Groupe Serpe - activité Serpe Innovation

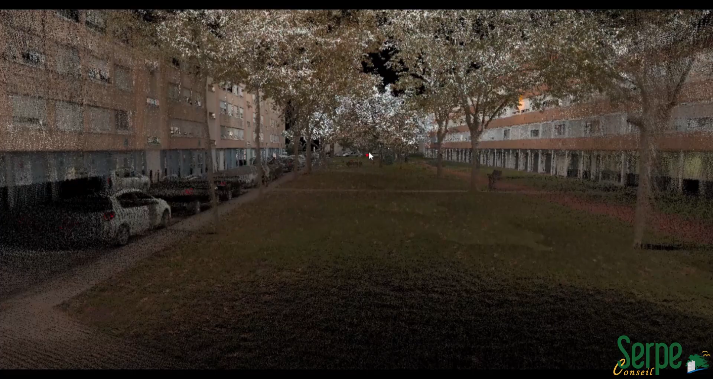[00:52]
Dans ce jumeau numérique, chaque point du nuage possède des coordonnées précises en XYZ.
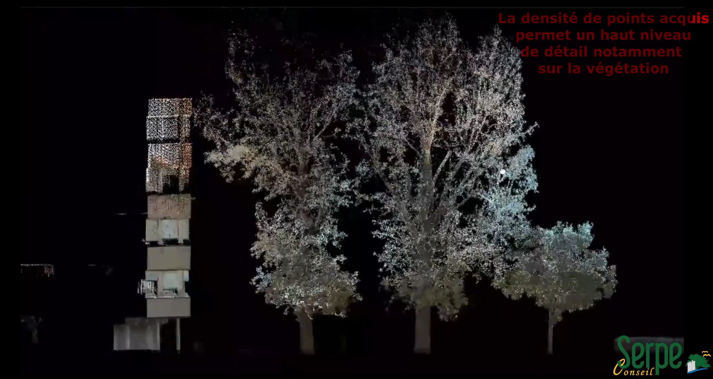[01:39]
Le nombre et la densité de points acquis permettent un haut niveau de détail, notamment sur la végétation.
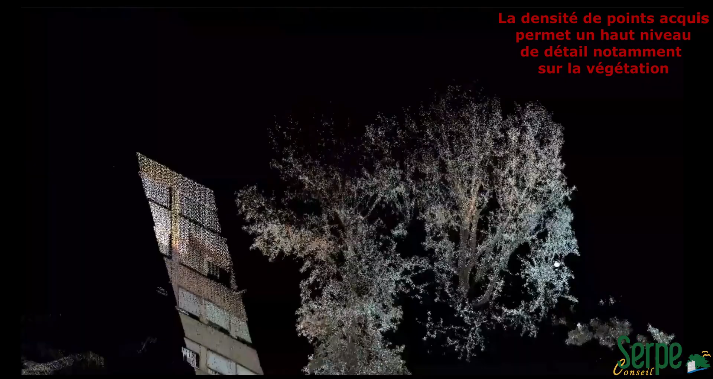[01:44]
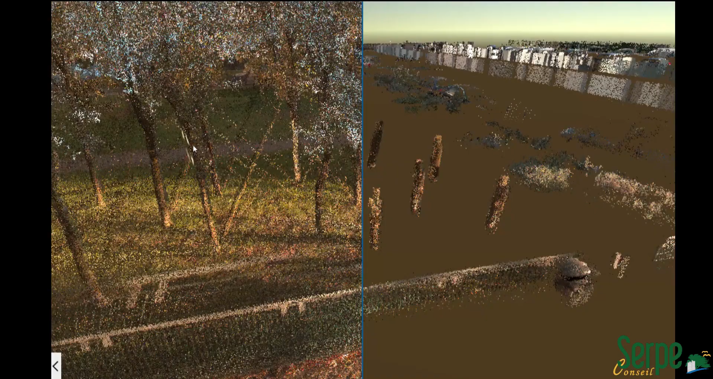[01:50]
Ce niveau de détail permet de positionner chaque arbre même dans les zones denses.